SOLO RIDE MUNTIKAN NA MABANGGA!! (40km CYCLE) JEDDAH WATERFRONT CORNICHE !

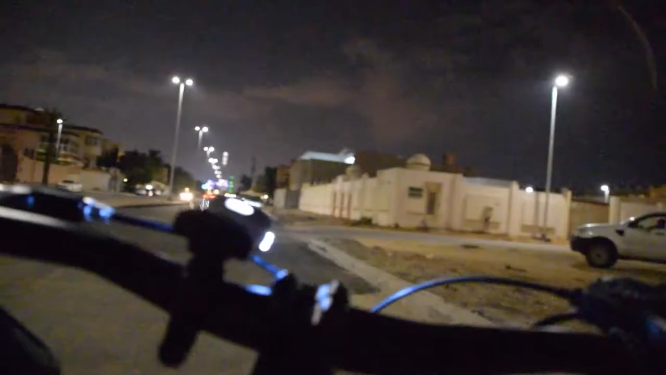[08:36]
Lagot Ah Naligaw ako mga TROPS Hindi ko na alam kung anong daan Hindi ko alam kung dito O dito